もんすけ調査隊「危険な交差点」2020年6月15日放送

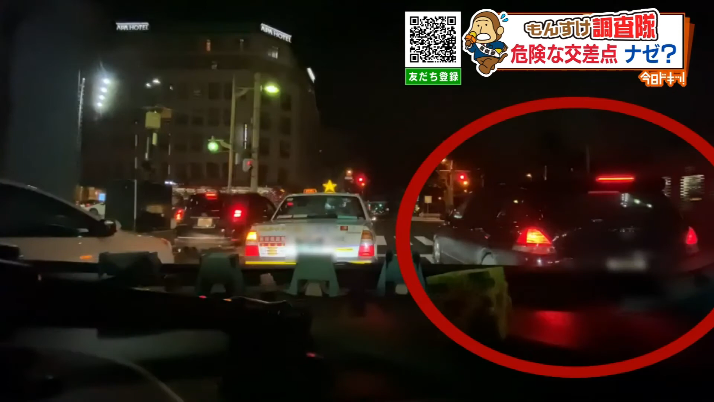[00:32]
右側の車線から黒の乗用車が車線変更をするように前に入ってきました。しかしこの直進、実は交通違反です。 ヒヤヒヤしながら運転しています。どうにかならないものでしょうか。 動画が撮影された札幌市中央区南四条西7丁目の交差点に早速向かってみました。